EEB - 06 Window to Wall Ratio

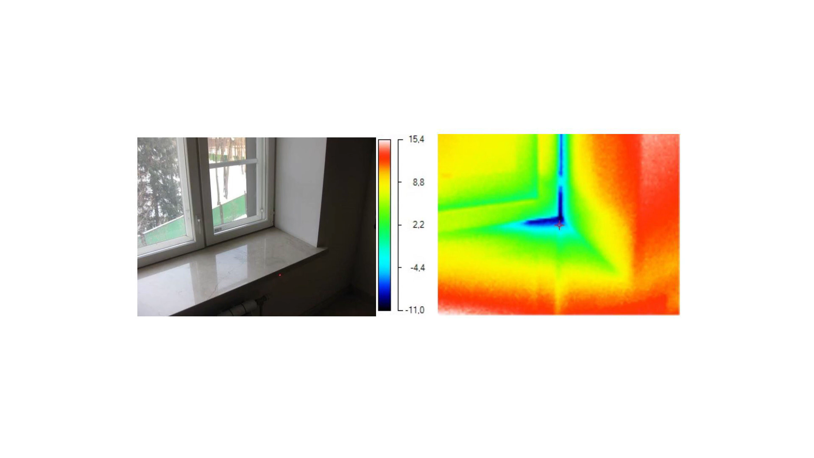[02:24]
is proved that very large heat loss occurs at the junction points between the the window frames and the wall in the seal areas